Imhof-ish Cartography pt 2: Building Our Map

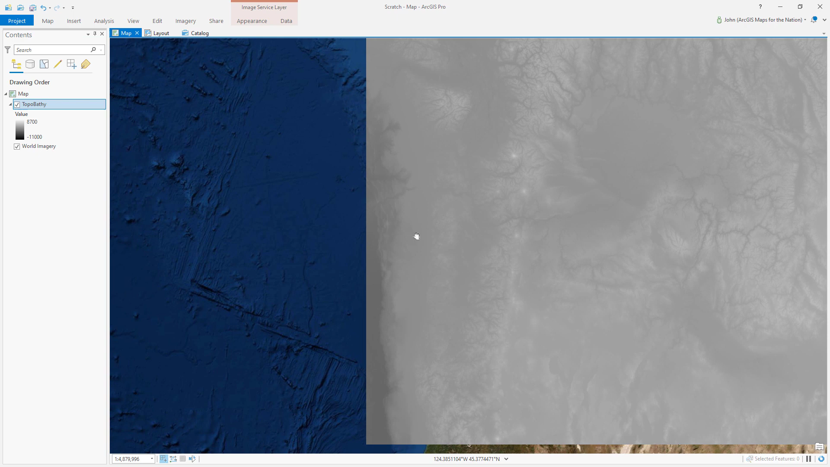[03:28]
or if maybe you don't want bathymetry in your map, then just use whatever digital elevation model you have.
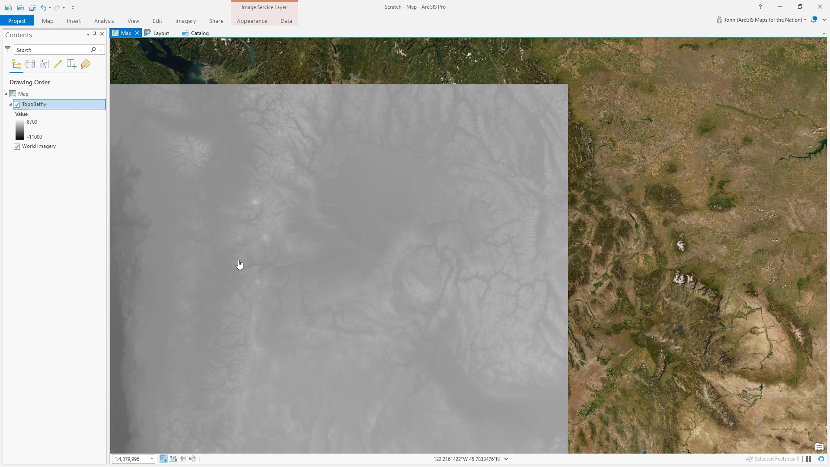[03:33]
Maybe you want to work with something local. That's cool. I'm using a global service service from Living Atlas because it's very handy, and I have access to it. But you can use any digital elevation model.
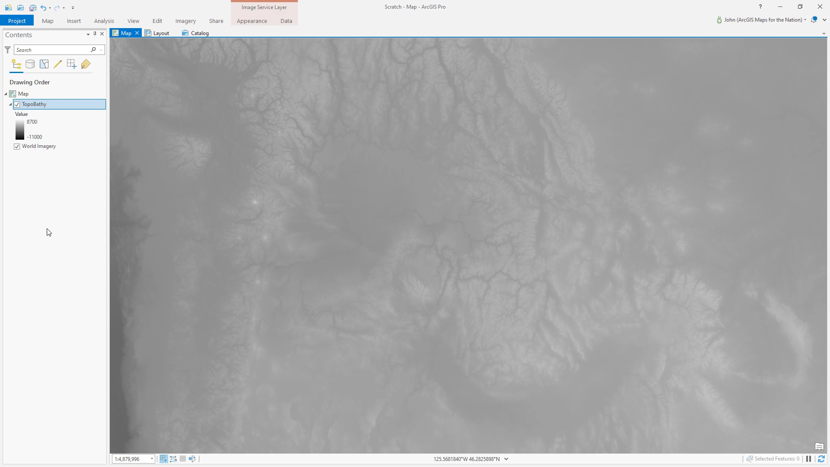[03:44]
So I'm going to zoom in to our area of interest, which happens to be the Columbia River Gorge area that divides Washington and Oregon.
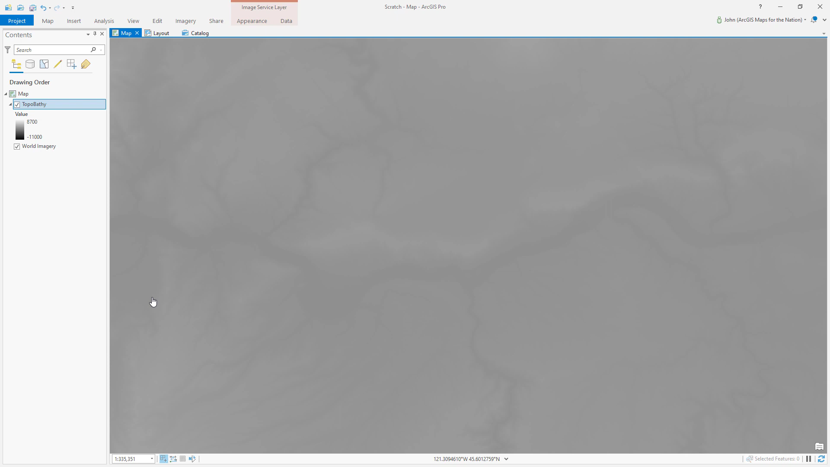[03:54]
Just a gorgeous place in the world. I love it. It's beautiful. Now I'm going to open the Imagery tab and then kick open this set of raster functions. Raster functions are really wonderful. They're these cool tools that push and pull pixels right in your memory.
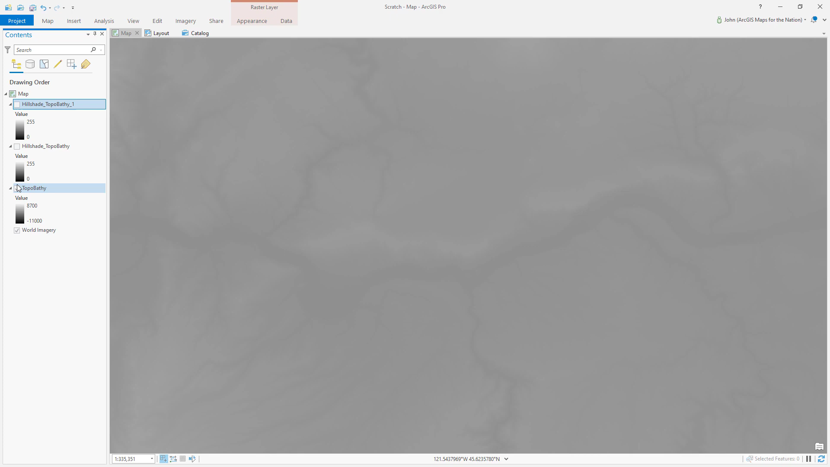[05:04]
And now I've got them both. So I can close this. Done with the raster functions. Thank you very much raster functions. And just to review what we're working with here, we've got imagery, the raw digital elevation model, traditional Hill Shade, which you know what? I'm going to call traditional. And multi-directional Hill Shade. Yes.